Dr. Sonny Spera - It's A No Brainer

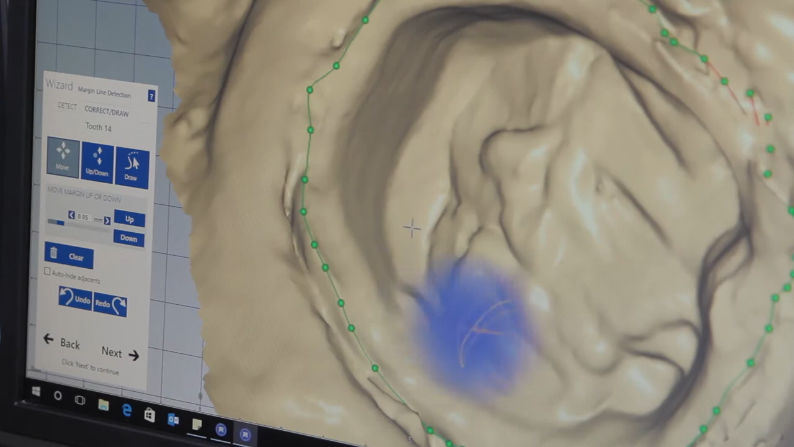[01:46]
in their mouth we're scanning it and then they see it and then they actually become kind of involved in their own treatment.